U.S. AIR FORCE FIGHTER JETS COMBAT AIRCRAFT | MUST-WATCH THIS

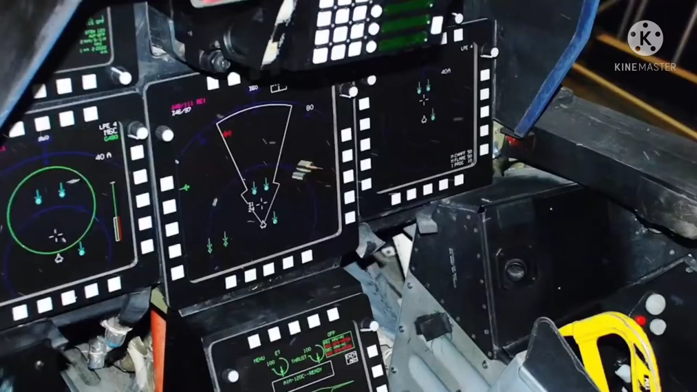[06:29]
and autopilot data all being incorporated into one streamlined module.